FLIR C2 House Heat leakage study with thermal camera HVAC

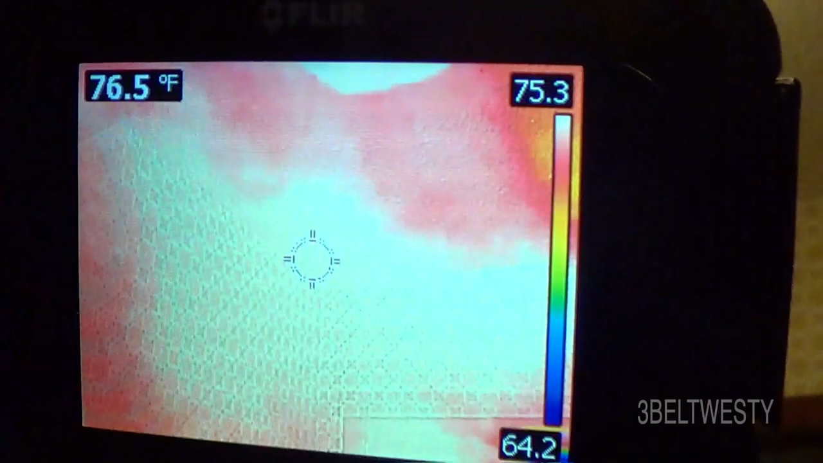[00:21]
On screen: spot 76.5°F
through and just find we've got a leak for
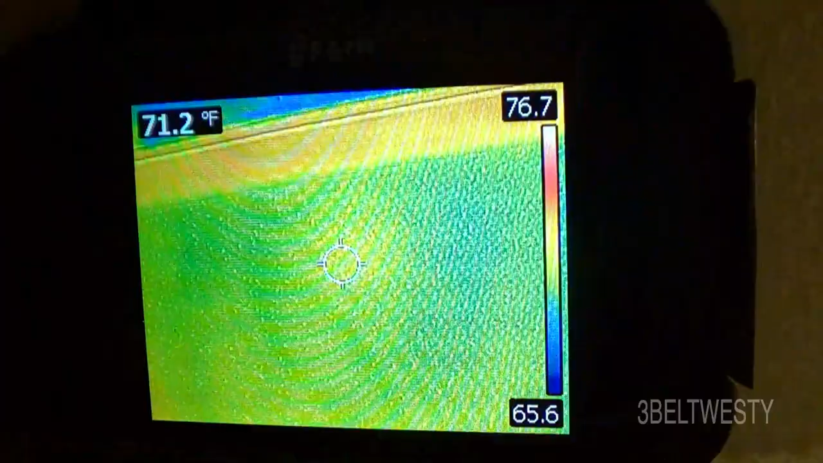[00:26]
On screen: spot 71.2°F
thermal leaks okay it's 37
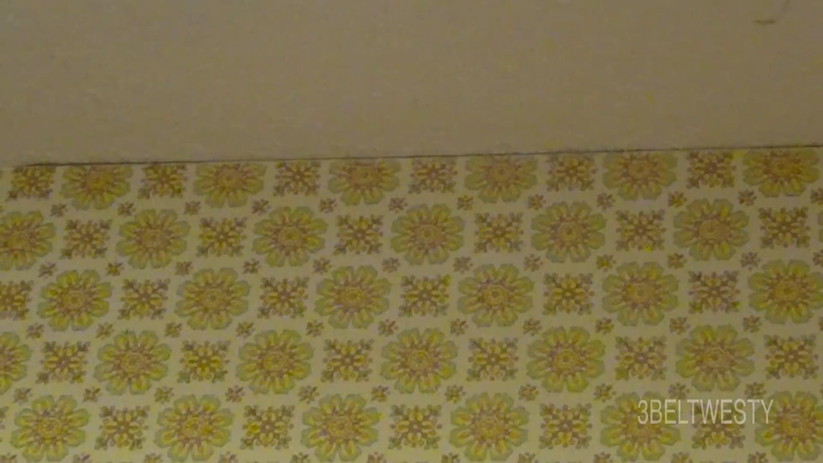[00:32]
outside and it's 70 degrees inside here in the kitchen I'm looking
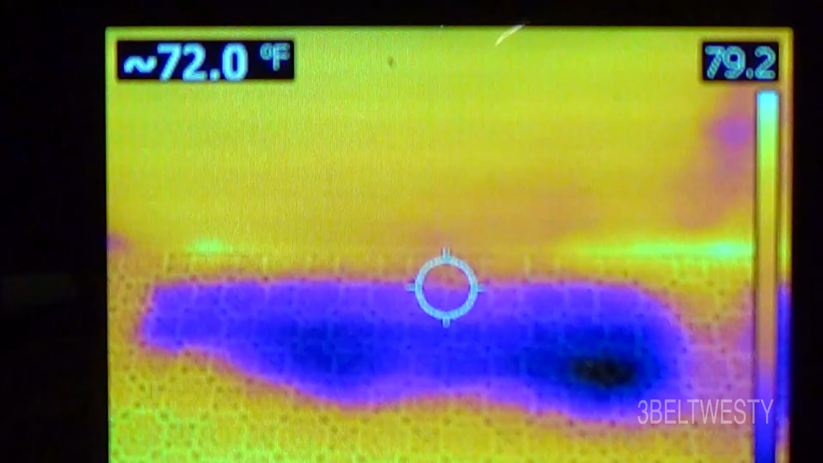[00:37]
On screen: spot 72.0°F
above the cabinets there's some thermal leaks here on a cold day
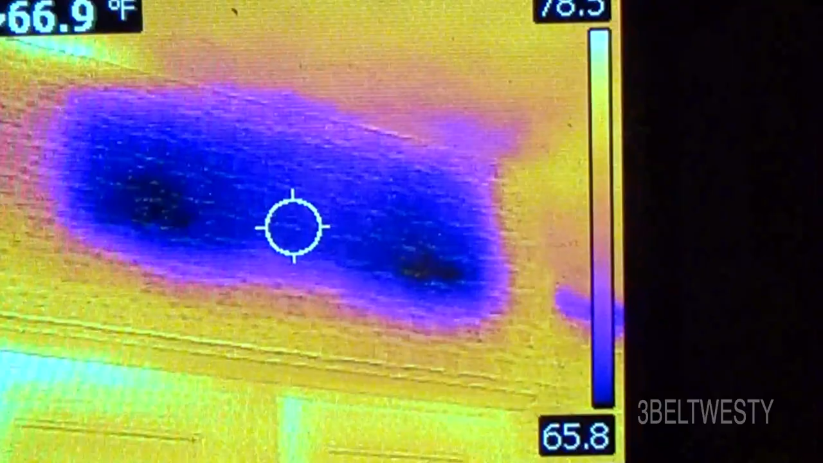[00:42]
and this area right above the cabinets here it's
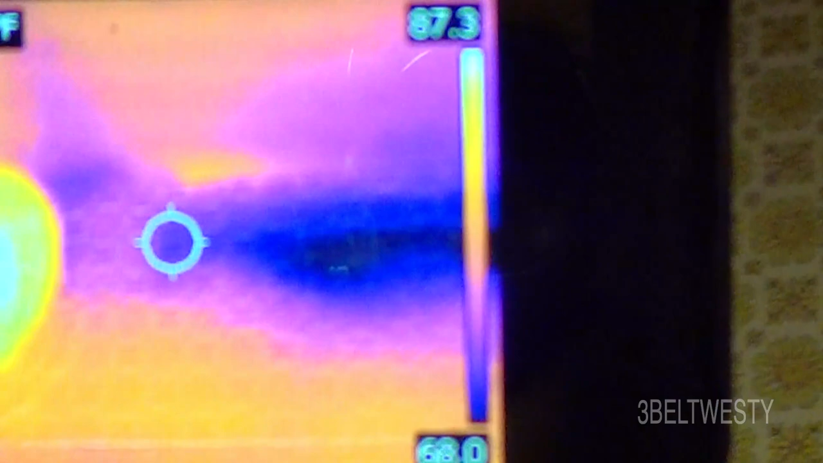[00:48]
got some area they probably didn't put insulation when you built the house this is kind of a trough there it is 62 so that's the purpose this video there's an area it's really cold
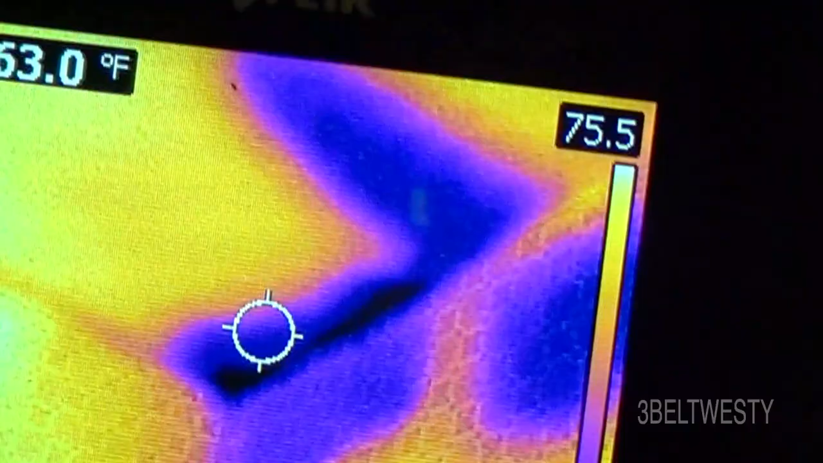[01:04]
On screen: spot 63.0°F
62 64 down in that corner so there's some areas that are kind of marginal
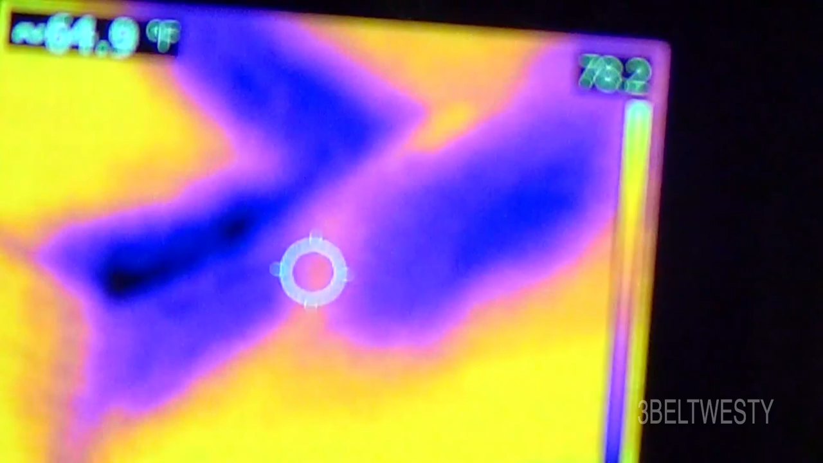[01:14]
look at that what's going on there there's
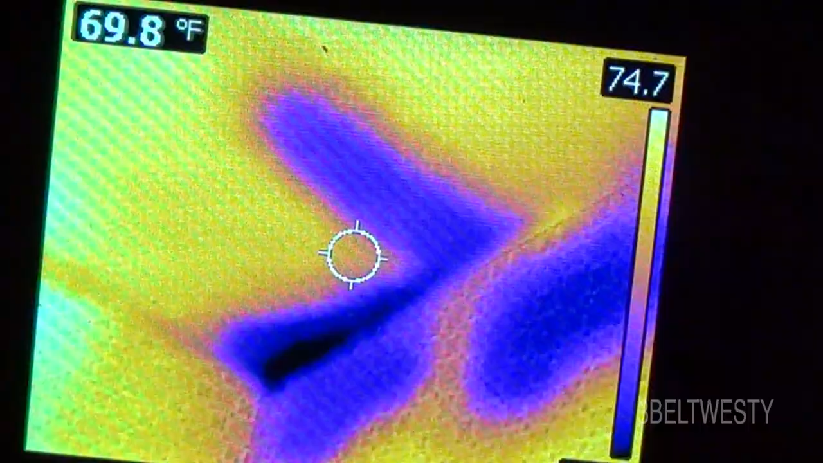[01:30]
On screen: spot 69.8°F
beam or something corner of the house here
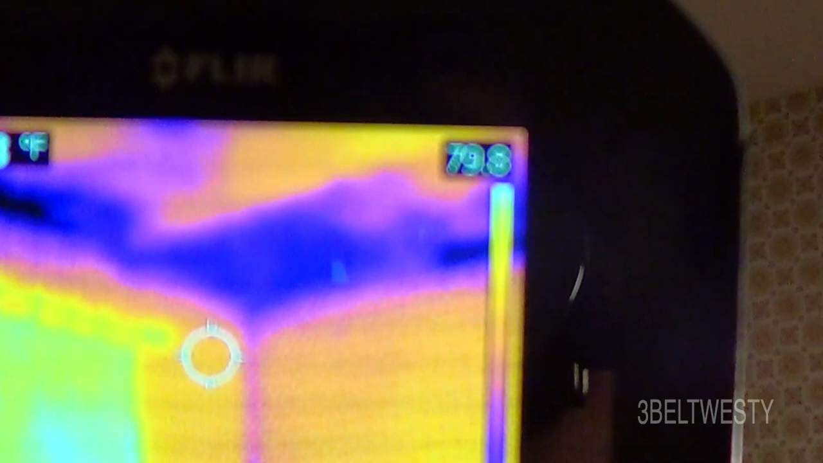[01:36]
kind of kind of got a cold spot this
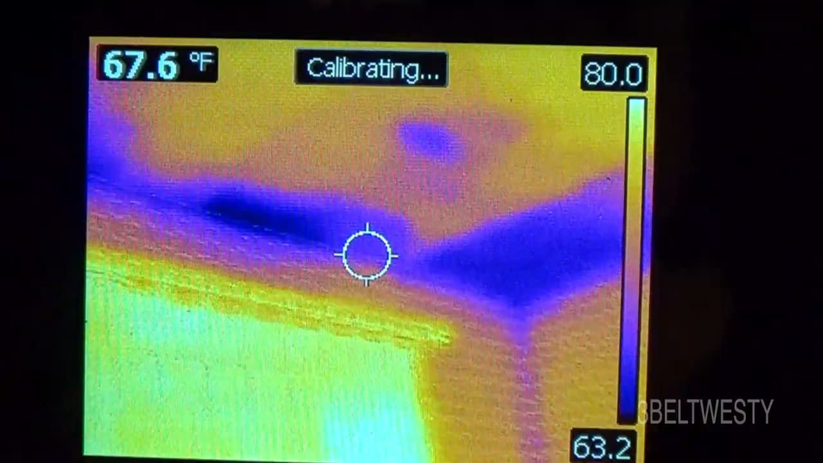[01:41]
On screen: spot 67.6°F
is above a window okay there's the mini split
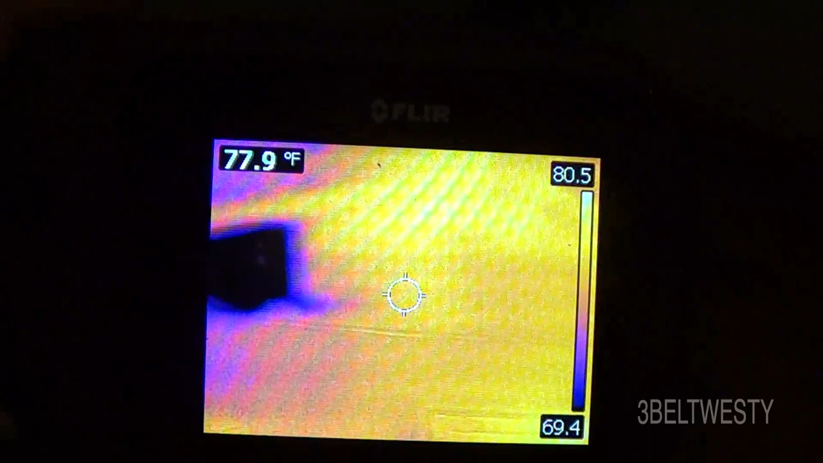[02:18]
On screen: spot 77.9°F
and look at there there's an area right back there it's hard to get to
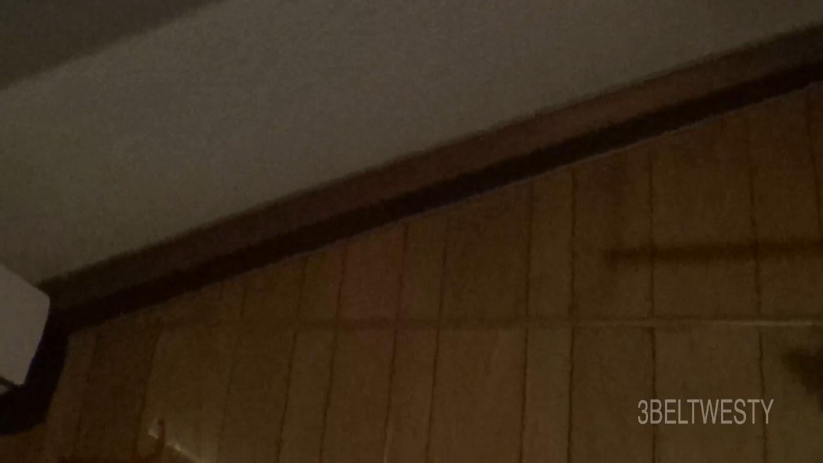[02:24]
and sure enough there's a cold area so it's right above the
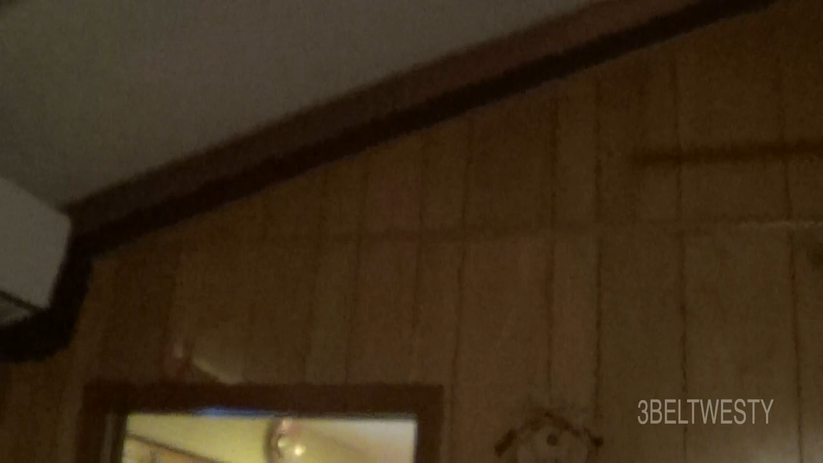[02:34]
kitchen there's a cuckoo clock and right there I've got an issue
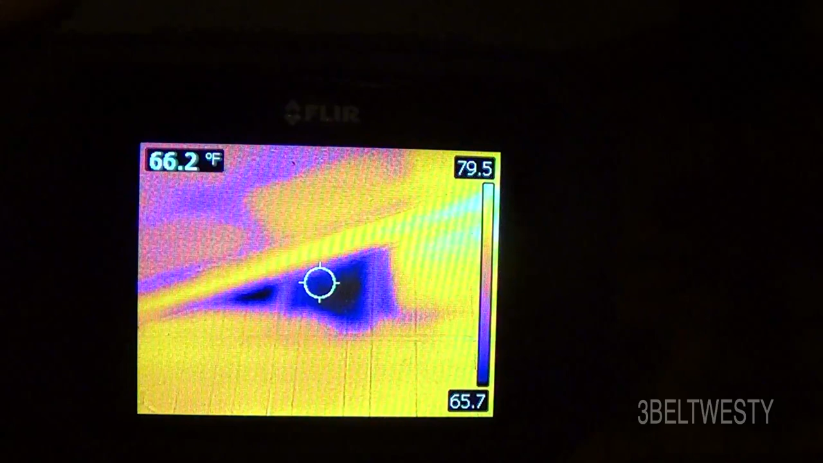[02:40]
On screen: spot 66.2°F
you can even see the studs so it's probably no insulation right there so the flare c2 is good for home